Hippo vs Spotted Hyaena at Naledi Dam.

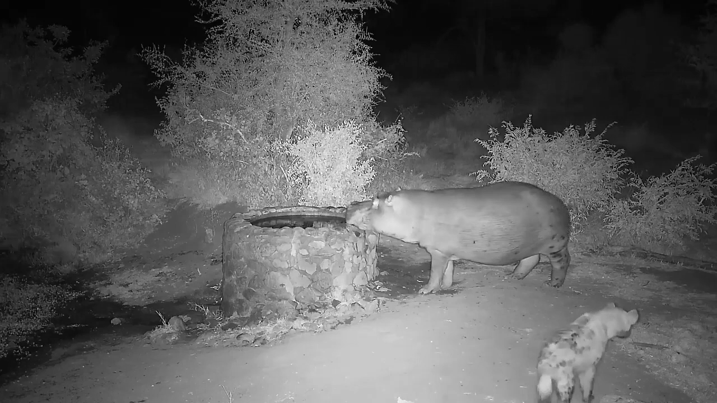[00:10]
This is a fascinating video of a hippo at Naledi Dam having some interaction with spotted hyenas. Spotted hyenas have been spending a bit of time showing a lot of interest in this hippo. I think they're hoping for a potential, I don't know, potential meal.
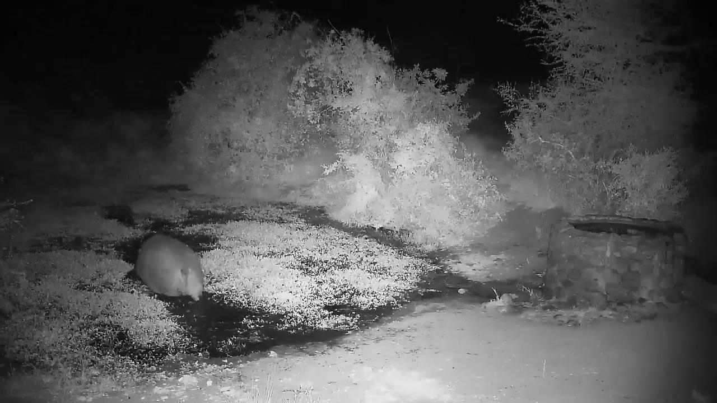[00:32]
I think their eyes are way bigger than their stomachs and their bodies. Do you see how they're following, going right into the water?
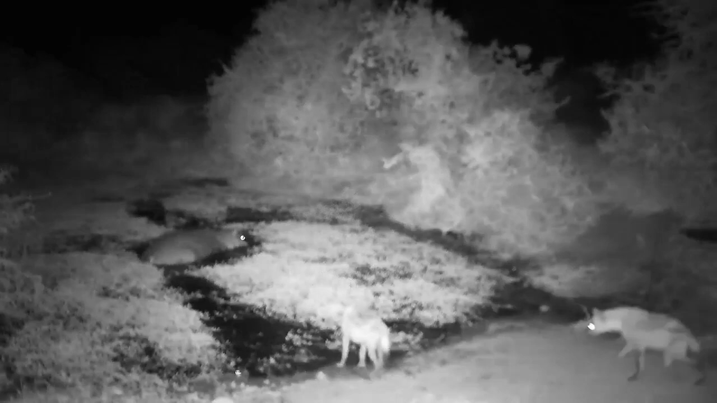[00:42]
Quite interesting behaviour on the hyena's behalf. I'm not sure what they think they're going to do if they happen to latch on to that hippo.
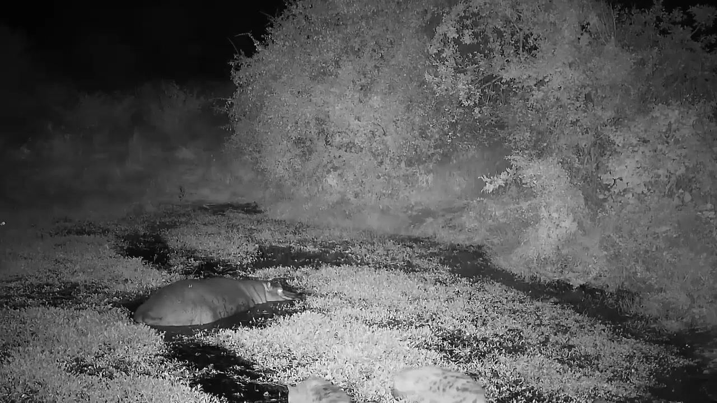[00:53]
But it is fascinating to watch. Remember it's completely dark whenever we see any of these night shots. It's infrared light that the camera picks up. So they're working heavily on the sense of sight as well as the sense of smell.